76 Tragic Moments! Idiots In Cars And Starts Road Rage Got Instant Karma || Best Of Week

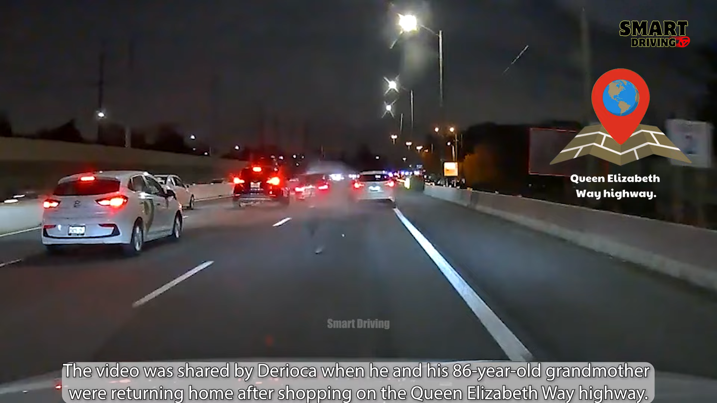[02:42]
The video was shared by Darioka when he and his 86-year-old grandmother were returning home after shopping on the Queen Elizabeth Way Highway. A BMW sped up from behind at about 80 miles per hour. The speed was so fast that everyone present was very surprised. Luckily, people didn't encounter any problems.
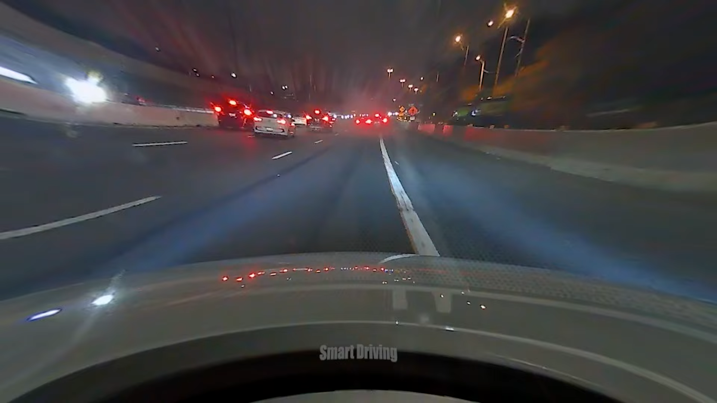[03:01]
An incident occurred in Los Angeles when a black BMW tried to squeeze between two cars moving in the same direction at about 60 miles per hour and lost control.
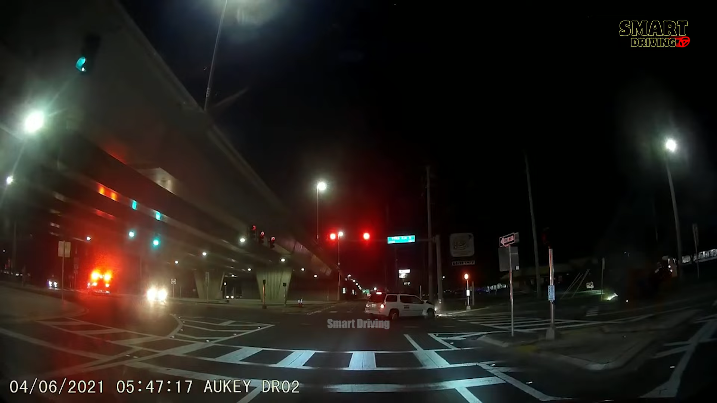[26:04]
The SUV tried to run the red light and crashed into a pickup truck, flipping it over due to the strong impact. Hopefully, everyone is okay.